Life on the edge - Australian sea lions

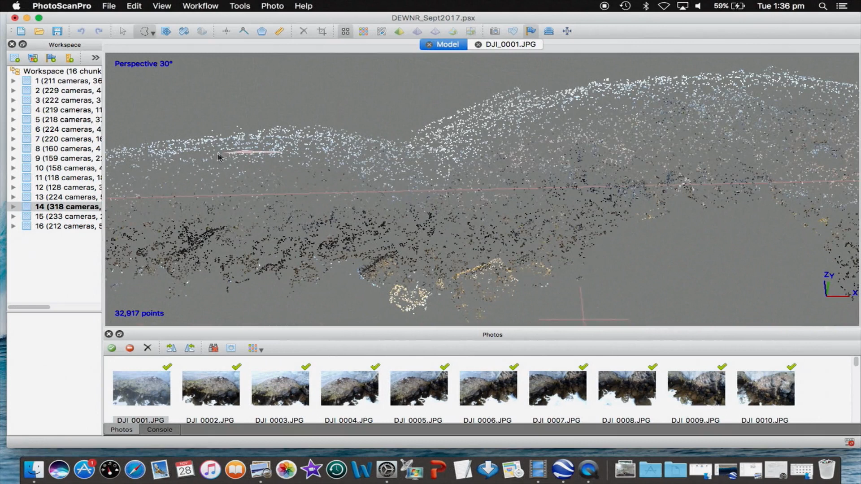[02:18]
it'll measure height and depth contours so we'll build a 3D model of the colony
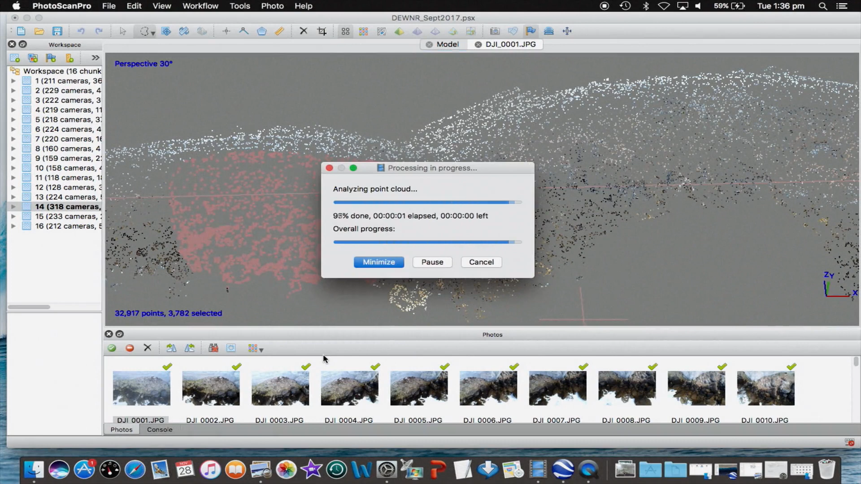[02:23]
and then we'll drape the photo imagery over top of that. We've got real accurate data how many pups each colony is producing each season.